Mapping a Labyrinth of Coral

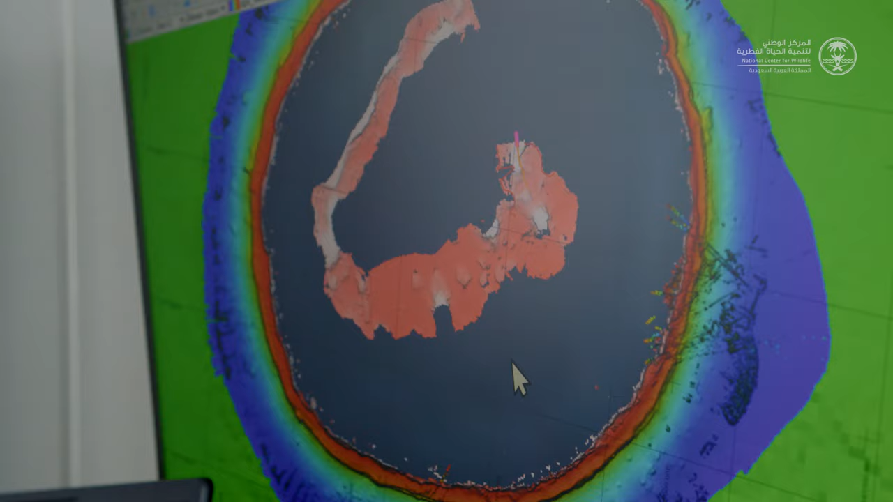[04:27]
I'm thinking most of the inside here is going to be 10 meters shallow.